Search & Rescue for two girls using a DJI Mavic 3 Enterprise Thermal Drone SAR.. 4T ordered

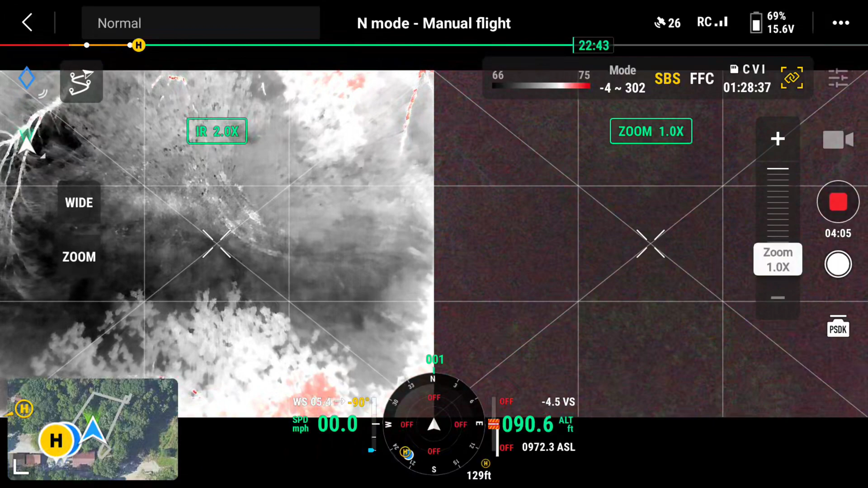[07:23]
yeah I need to back up just a hair I got a tree right there I'll turn the spot on
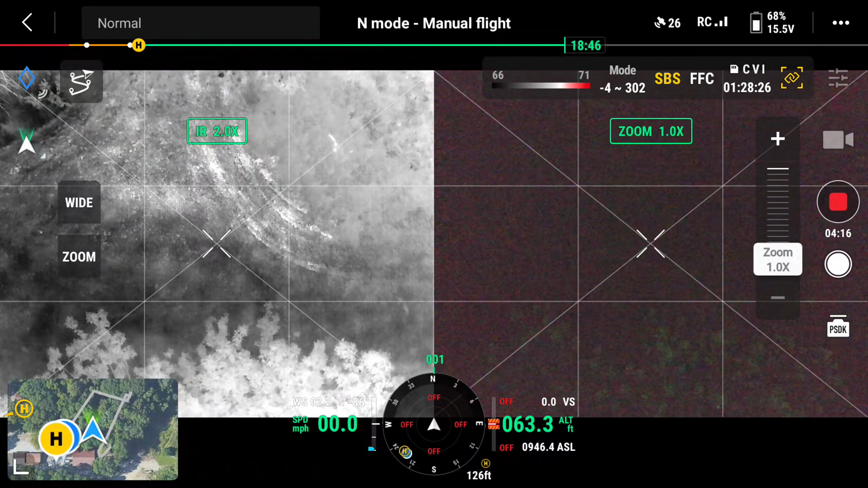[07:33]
okay okay I'm going to drop her down
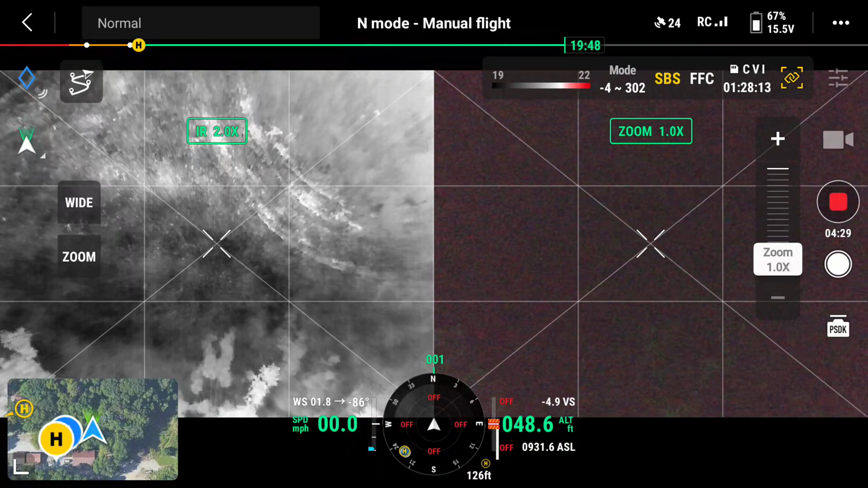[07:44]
drop her down here we go
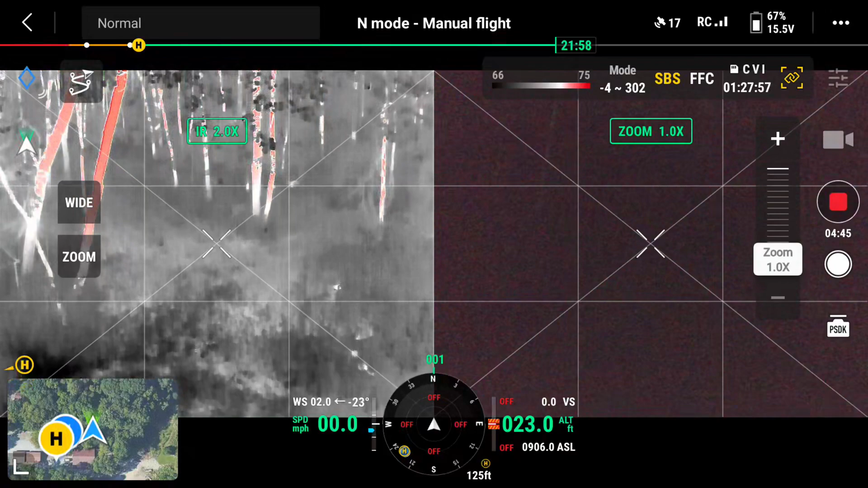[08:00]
now you can go straight up from there don't move too much you are up I'm not I'm just going to go side to side now
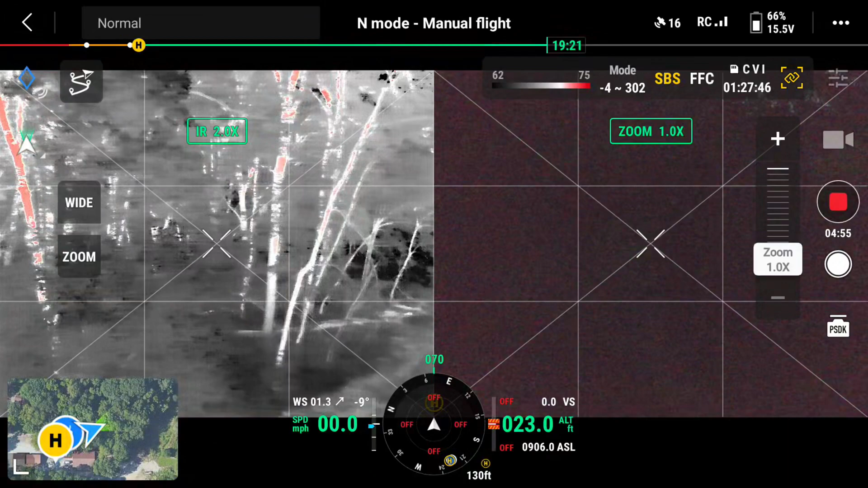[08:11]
I'm just turning rotating searching give your position right I'm not going to go out of that position I'm at 23 foot it's a clearing but it isn't that much space
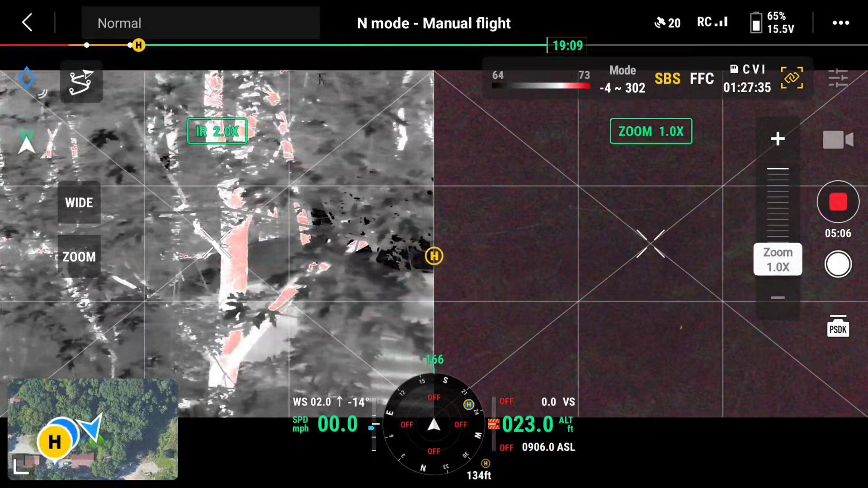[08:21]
so now right now I'm facing back towards the shop I need to come back into the woods
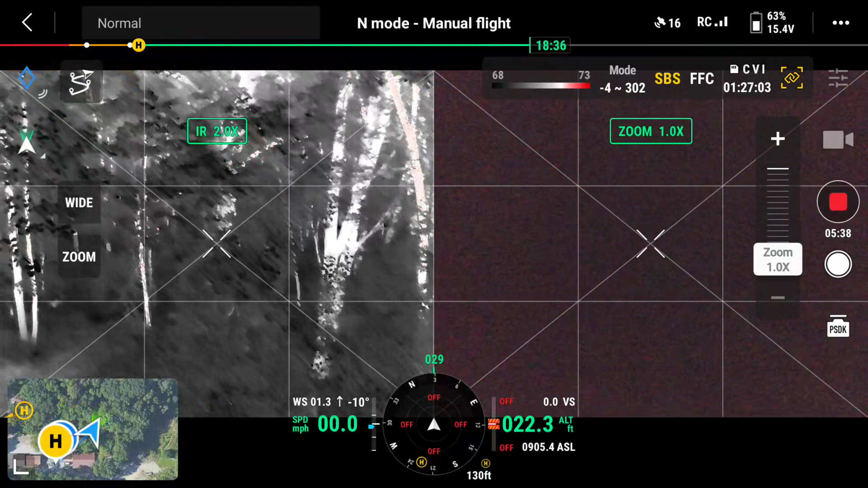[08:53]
whoop there we go right over there that's what I was thinking oh yeah spot him
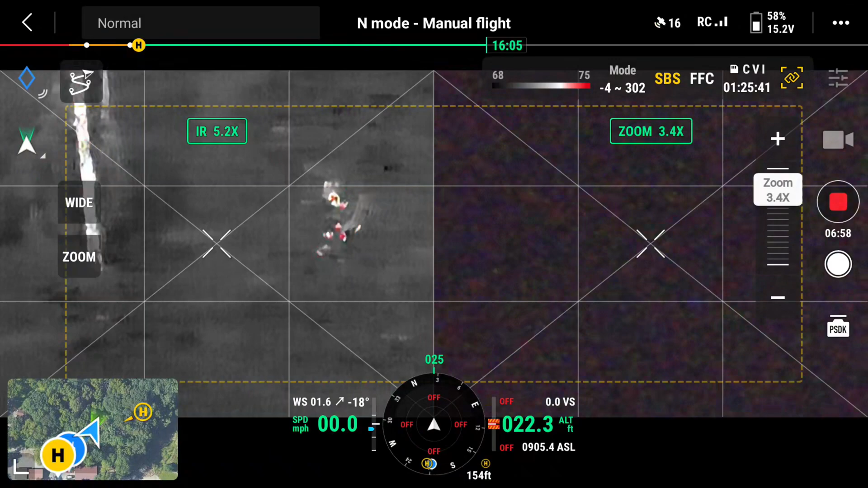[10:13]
see I can shut off the front flasher and they wouldn't even know where the drone is
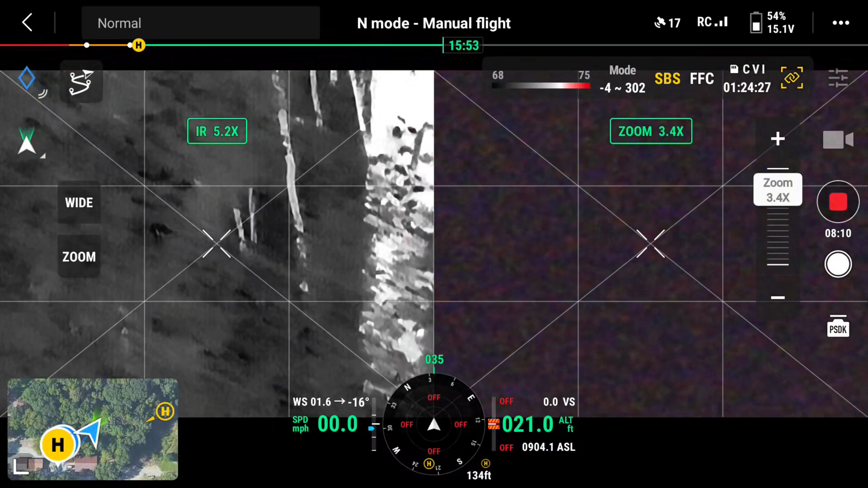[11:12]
so we're looking for your daddy I found my sister's footprints yeah so you think we're about to find this
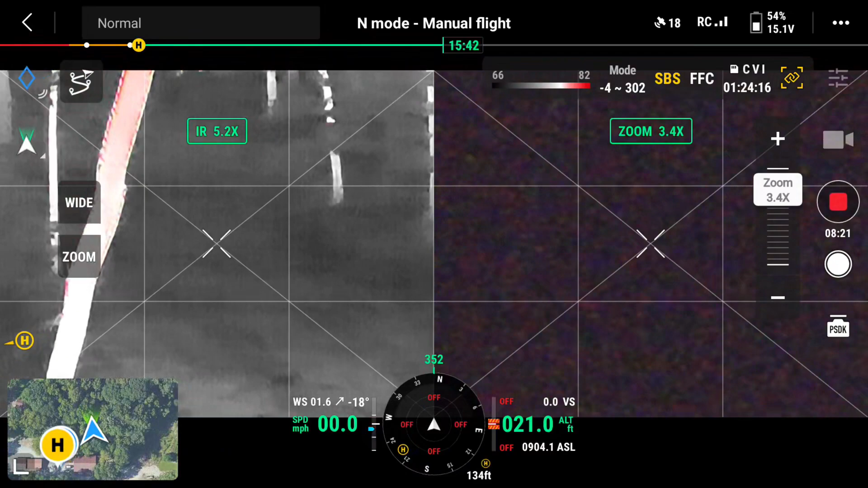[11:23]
look at this look at there looky I found him boom
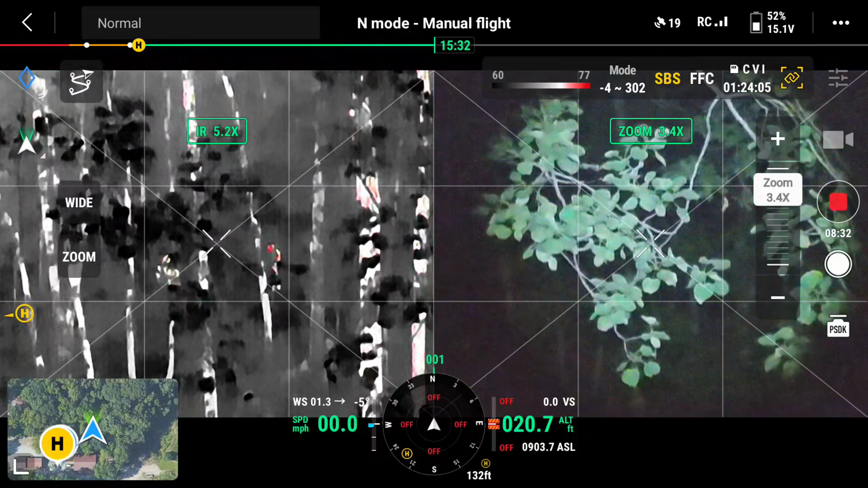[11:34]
got him let's find daddy there he is he's running
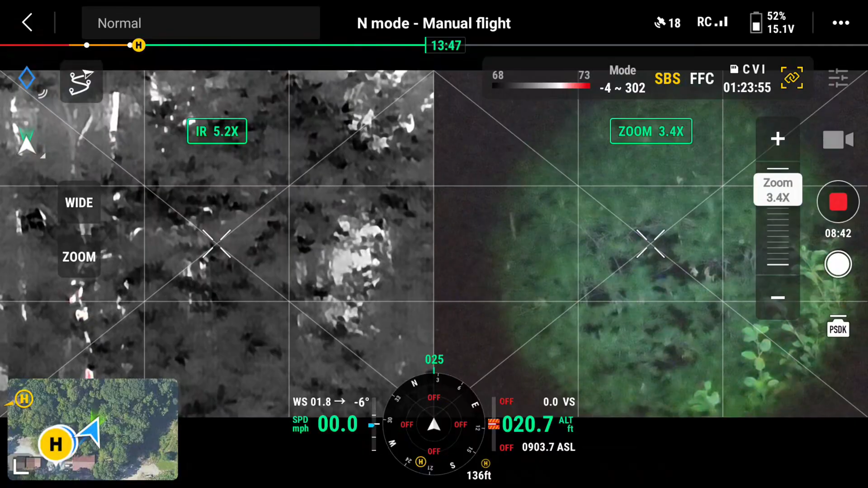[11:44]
we'll shut off the spotlight we'll be more discreet that way
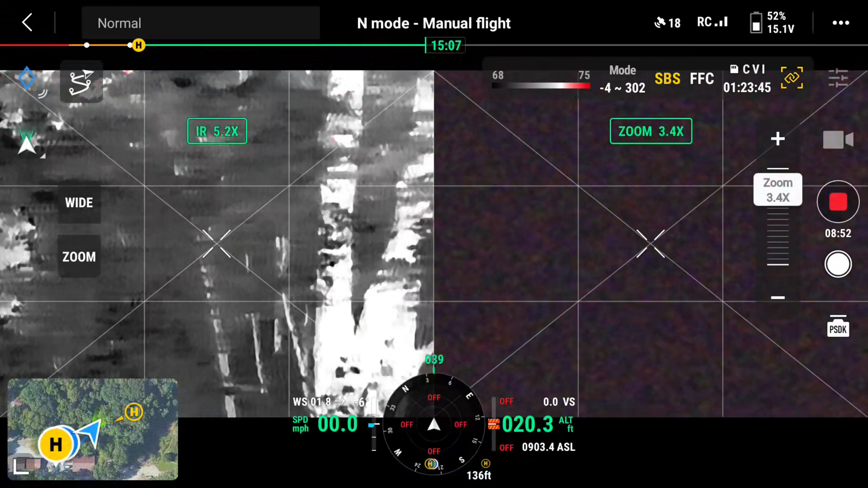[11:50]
maybe one of y'all focus beside you see my camera
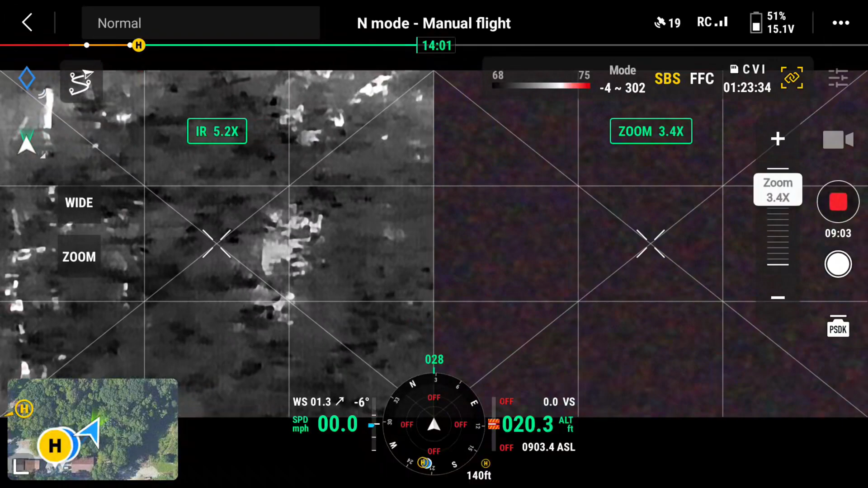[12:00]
see watch the screen isn't that cool there he is there's somebody right there that's what it says that's sexy
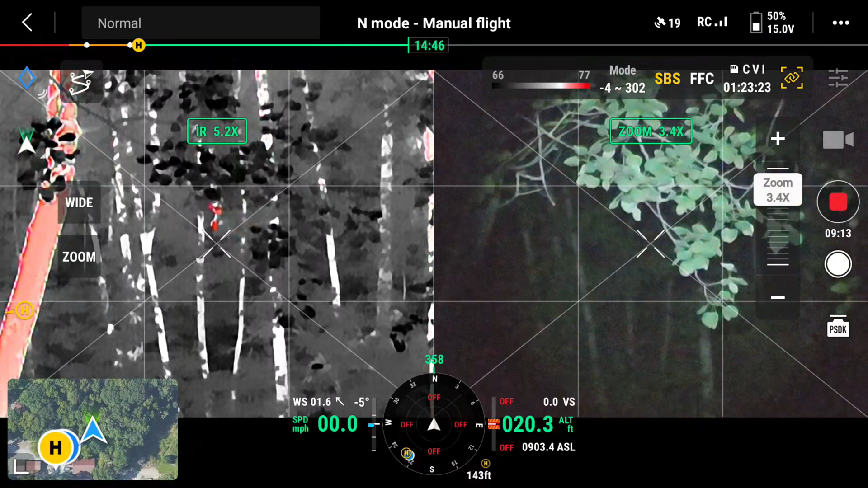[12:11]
I don't even know that's what it says see y'all that's daddy that was your daddy yeah because I see him running so so that's my dad yep I don't know you had a drone uh-huh